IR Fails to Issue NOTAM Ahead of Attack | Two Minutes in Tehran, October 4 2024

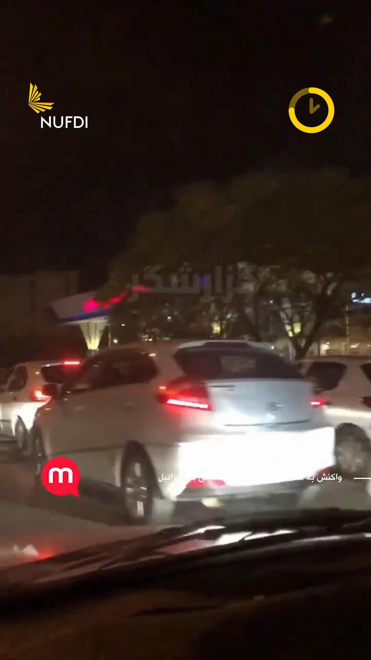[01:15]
Following the strike, videos showed cars waiting for gas in excruciating lines.